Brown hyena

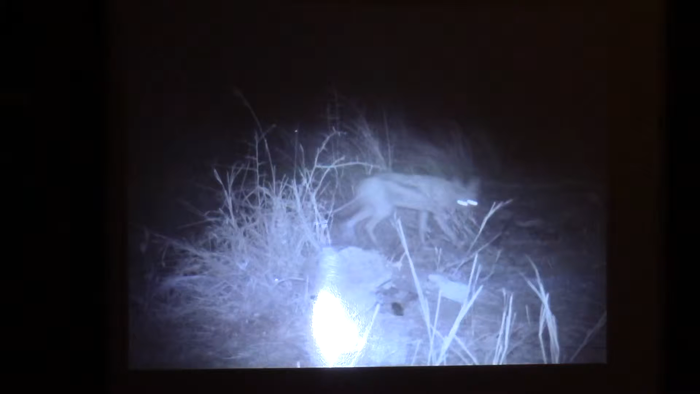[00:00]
Oh, which check is this? Jekyll Oh wow, Jekyll's brave So close It's just eyes Flash, flash, flash He's like, wait, he keeps watching He runs around He's scared He's like, oh Woah Oh, that's so cool Can you identify it from that picture? Do you know what the funny thing is?
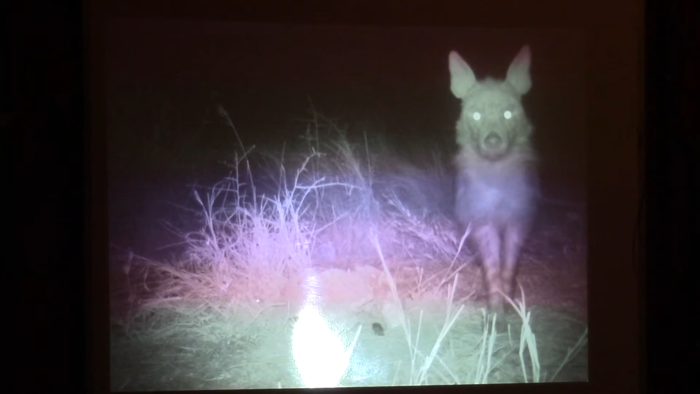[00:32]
Ohhhh Oh my gosh I win for you